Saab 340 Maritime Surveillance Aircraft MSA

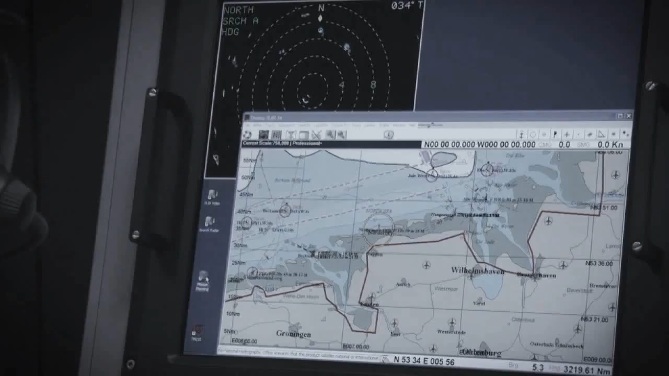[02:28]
displays and target lists are all easily accessible.
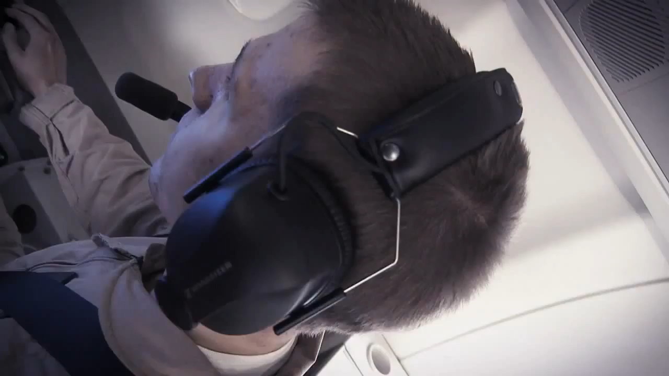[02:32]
The system communicates with the ground through a tactical communication suite.
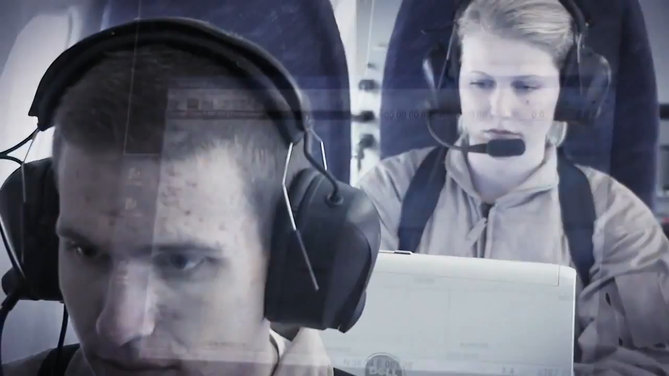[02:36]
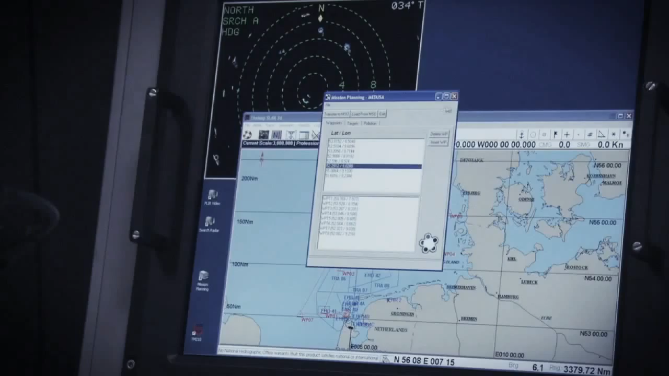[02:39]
When a target is detected by any of the radars,
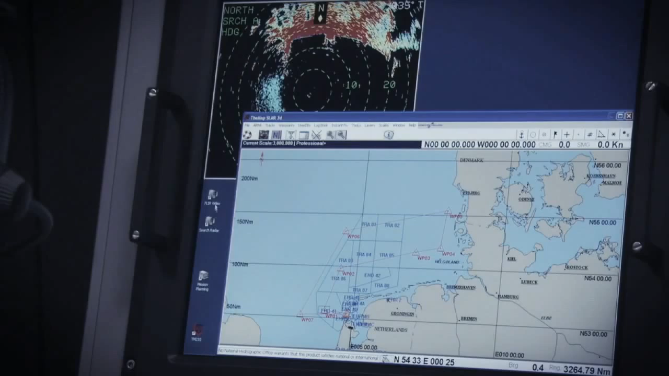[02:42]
the sources are coordinated and the information is stored in a database.
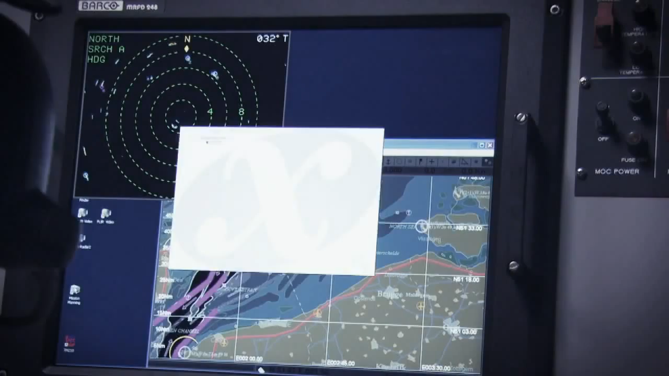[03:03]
When an unidentified target is detected,
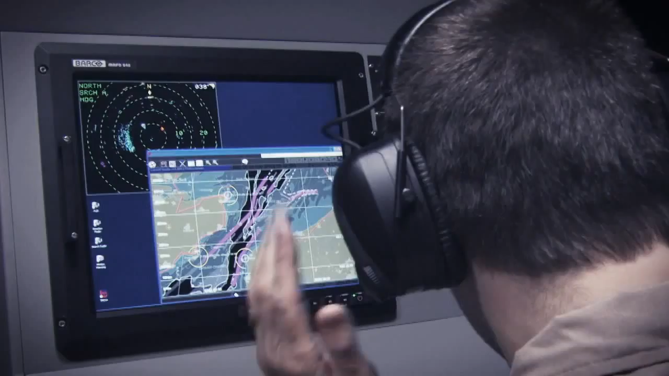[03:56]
The radar and SAR direction finder,
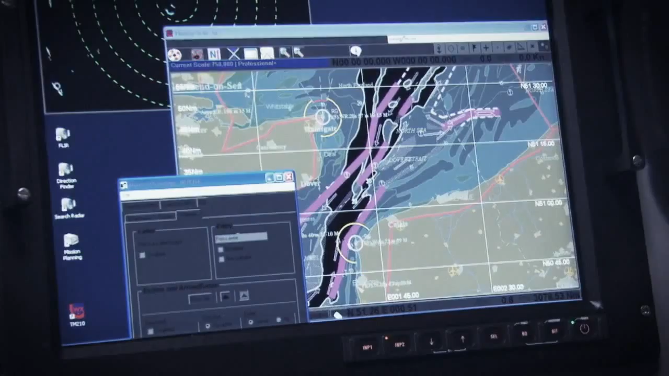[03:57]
together with AIS, is used to identify the ship.